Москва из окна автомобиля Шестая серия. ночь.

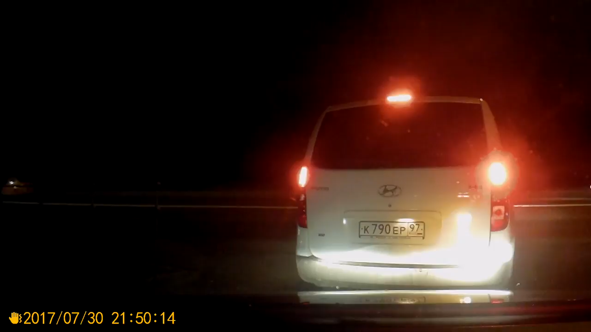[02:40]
В воскресенье сегодня? Сегодня, да, воскресенье. И дороги, по идее, должны быть разгружены. Ну вот у нас мопеду, правила дорожного движения не писаны. Мы пролетаем на красный свет. Без каски, девчонку везет.
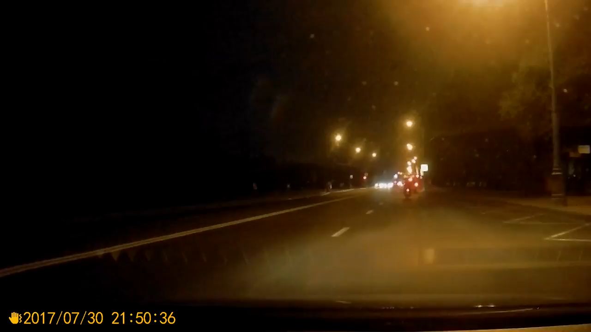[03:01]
Вот, увидели бы родители, ремня бы дали. На Борисских прудах у нас установлены две работающие камеры. И максимальная разрешенная скорость 40 км в час. Поэтому никуда не торопимся, чтобы не наловить штрафов.
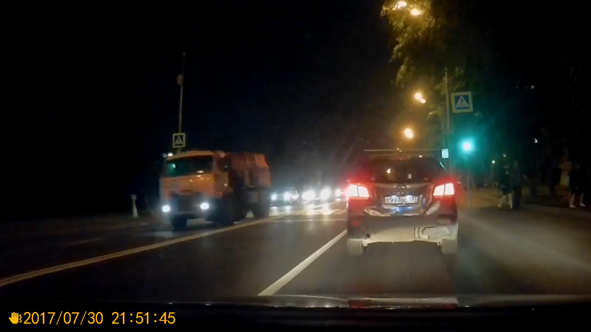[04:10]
Бывает, перебирают. Дорогу переходят в неположенных местах. К магазину? И ночью, и днем, и утром бывает по-всякому. Идут в стороны магазина. Ну и раньше у нас частенько сбивали народ отдыхающих. Причем сбивали так сбивали. Часто... С тяжелыми последствиями. До летального исхода.
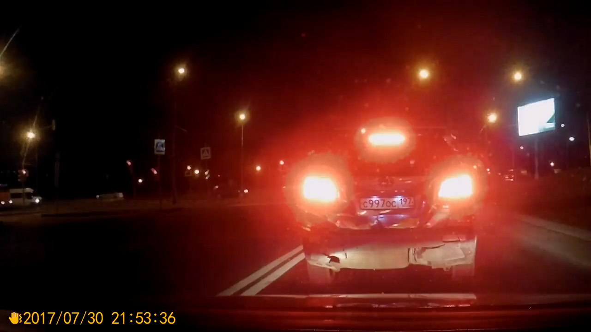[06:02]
Кстати, этот перекресток тоже не очень простой. Довольно-то часто аварии случаются. Ну, может быть, потому что народ еще не привык, не очень, может быть, соблюдает правила. Разворачиваются не с крайней левой на Коширку в сторону центра, а со всех полос. Поэтому обратно. Но я думаю, что мы будем еще записывать, когда будем возвращаться. Я еще покажу, что я заезжаю все время с правой полосы.
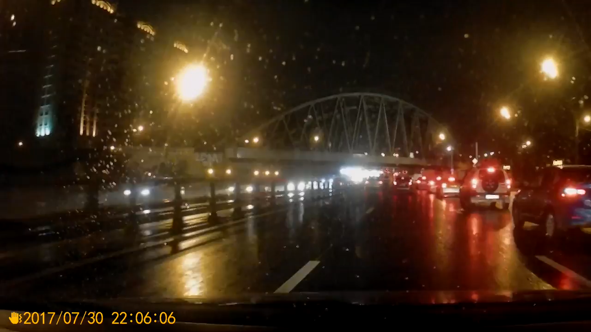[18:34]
Ну, до работы мне было тут 200 метров. Он справа работал, слева жил. Да, проезжаем сейчас под трешкой, под третьим транспортным кольцом. Здесь у нас тоже любят с пяти рядов уходить.
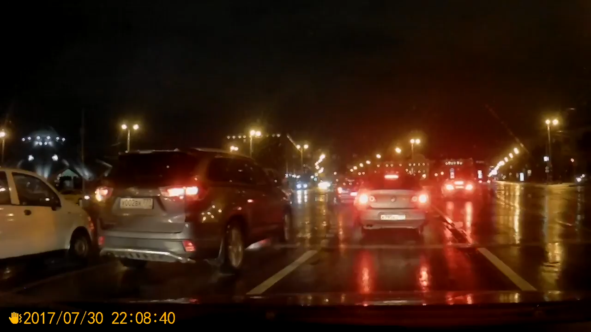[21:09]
Очень сложно. Очень большой перекресток здесь. Многие нарушают правила. Вот, допустим, как сейчас. Да, да. С иностранными номерами. И вот здесь вот очень... А Удалья, по-моему. Я не знаю. И вот здесь очень часто происходят аварии тоже. Вот слева Даниловский рынок. Ну, справа у нас просто...
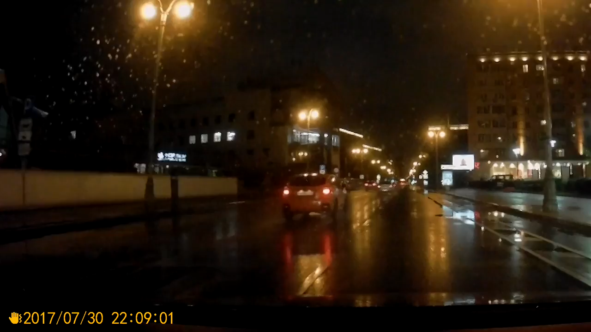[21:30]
Просто жилые дома. А вот, говоришь, банк.
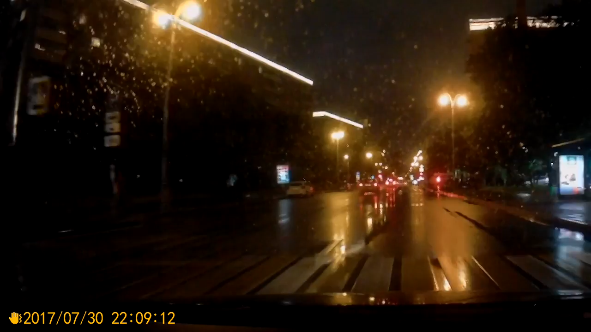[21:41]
Вот один из сложных перекрестков проехали на Тульской. И еще один серьезный такой, серьезная развязка – это Таганская площадь. Там сколько где-то? 7 или 8, да? Таганку я вообще не люблю. Там очень легко уехать не туда. Особенно, если ты новичок, не ориентируешься.
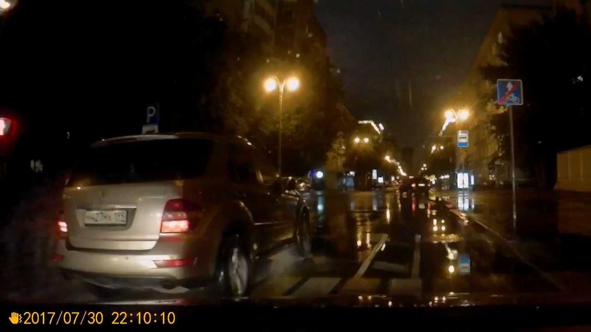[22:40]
Так, слева у нас велосипедная дорожка. Вот, справа-справа, не слева, а справа. А, вижу. Улица Шухова. Пересекаем. Здесь у нас находится знаменитая башня Шухова. Это не останка, как же она называлась? Или башня?
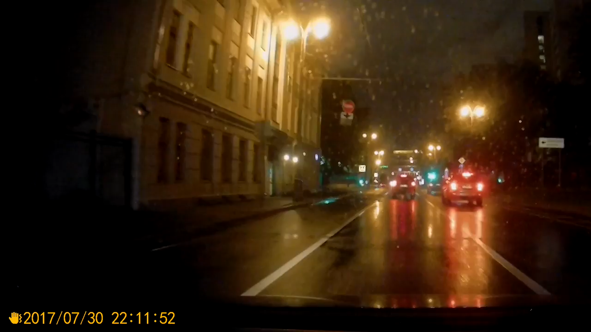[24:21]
Прямо у нас, по-моему... МВД. МВД. Ну, это не центральное. Это как не центральное? Министерство на Трукдео. Разве это центральное? Да, ну, это вот, когда едешь по Садову, да, это вон оно, с нами там, колокольцы. Ну, тогда не спрашивай, а говори прямо, что это центральное МВД. А что еще, не центральное МВД? Ну, есть же не центральное отделение. Я почему-то думал, что... Ну, я видел, что там...
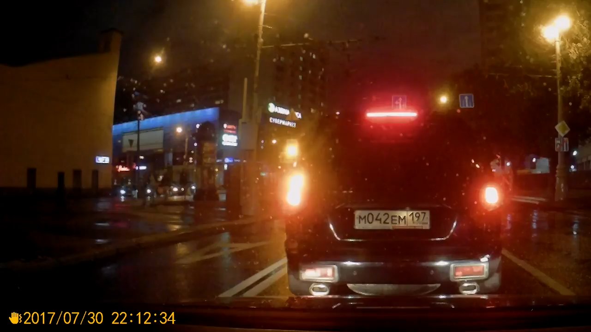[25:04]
С Апакова направо на Ленинский. Ну, и тут же Ленинский переходит в Большую Якиманку. А что-то Большой Каменный мост у нас стоит. Красный, что ли? Да, да, видимо, его перекрывают, держат светофор, чтобы кто-то проехал.
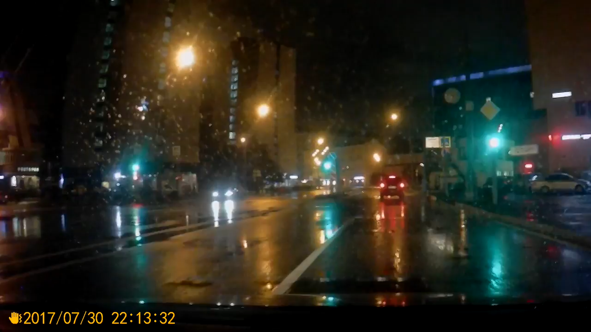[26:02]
Как-нибудь проедем Ленинский проспект, вот отсюда, не отсюда, наверное, от метро. Лучше нет, да, по-моему, там? Нет, здесь нет. Так, вот он Ленинский. Да и концовка для начала. Переходим дальше. Ну, если считать от центра, то это начало Ленинского. Да, вот это Портуно-Членовское министерство. И внутренний диагон.
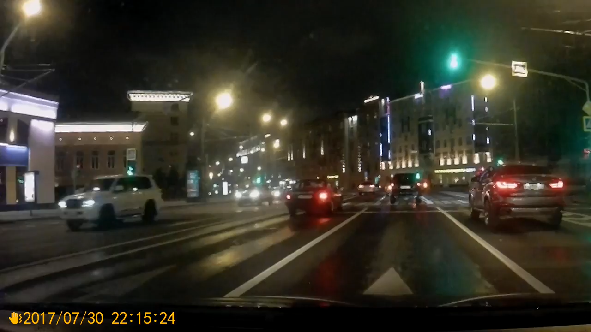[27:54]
Как раз вот в этом месте проезжали, но проехали, длилось огнем. Сейчас это же самая дорога, но путевное время. Я что-то пропустил. Мы где-то слева, а еще не доехали, наверное, слева должен быть президент-отель. Либо мы его проехали. Проехали уже? Да, проехали. Перед самым... В темноте я его не заметил. Перед самым поворотом там этот... Там этот Майкл Джексон, что ли, останавливался?